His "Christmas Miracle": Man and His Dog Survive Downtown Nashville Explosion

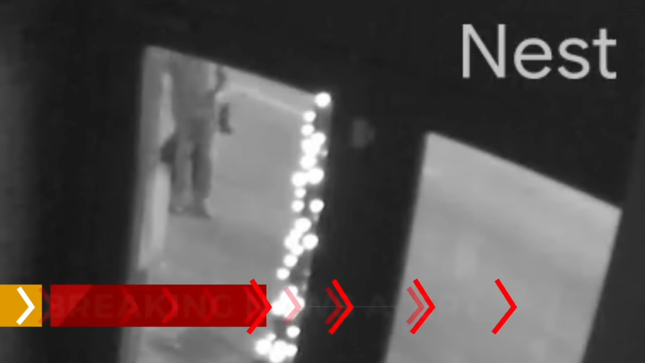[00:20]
Early Christmas morning, a man and his dog out for a walk or 6 30 in the morning. You know, it's. You know, I mean, there's there's I'll say this. Look, there's not a quieter time downtown.
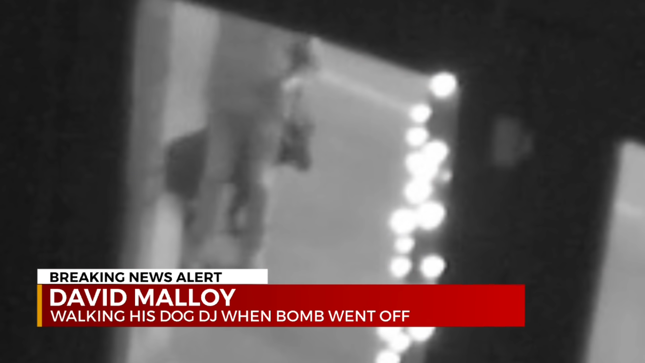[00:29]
Then, you know, Christmas morning. I noticed there was police cars at each corner with their lights on.
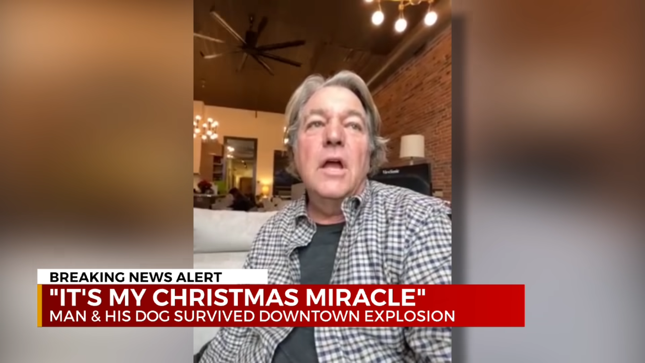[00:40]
And, uh, um, and the guy from the 21 C Hotel was running outside the building saying we got to evacuate caught on camera. You see that officer talking to David Malloy,
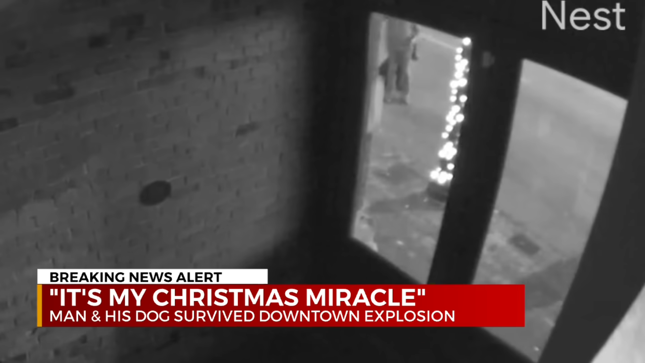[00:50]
potentially saving him and his dog DJ from harm. The officer was in the middle of the road of Second Avenue walking towards me.